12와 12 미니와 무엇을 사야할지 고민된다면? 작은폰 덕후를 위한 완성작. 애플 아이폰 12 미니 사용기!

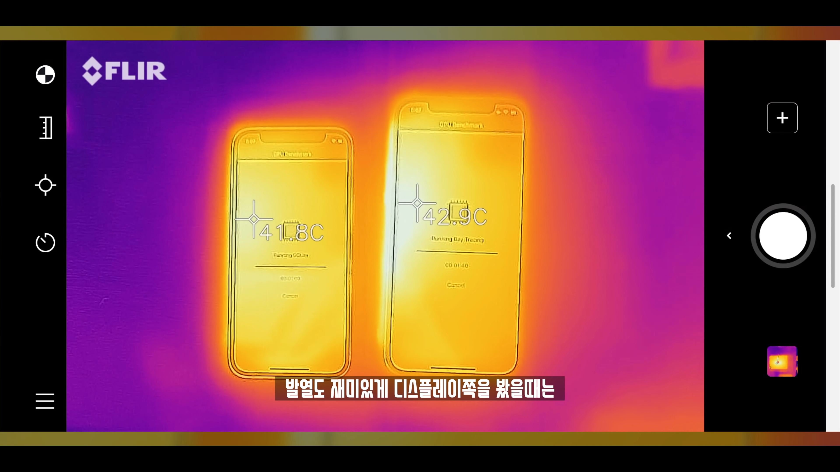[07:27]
발열도 재미있게 디스플레이 쪽으로 봤을 때는 온도는 거의
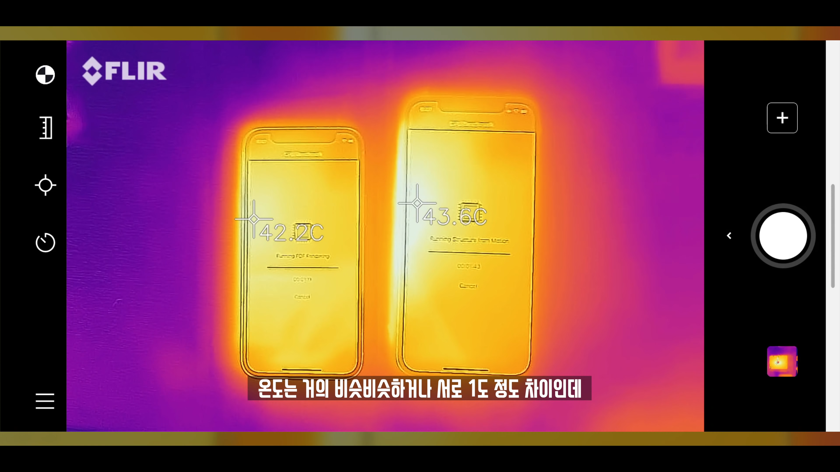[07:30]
비슷비슷하거나 서로 1도 정도의 차이인데 전체적인 발열에 대한 면적은 미니가 더 넓었고
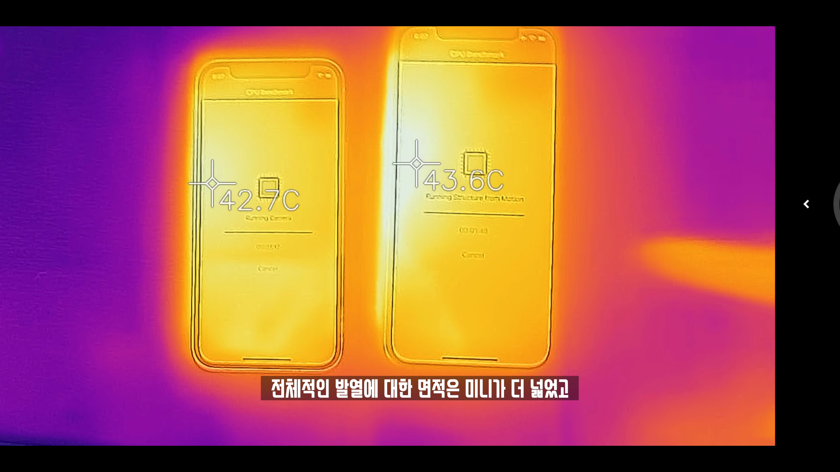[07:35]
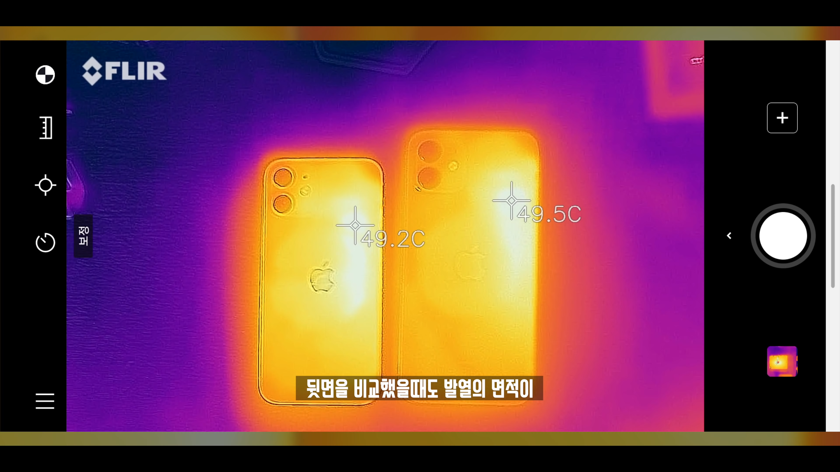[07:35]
뒷면을 비교했을 때도 발열의 면적이 미니가 더 넓은 모습을 볼 수 있었어요.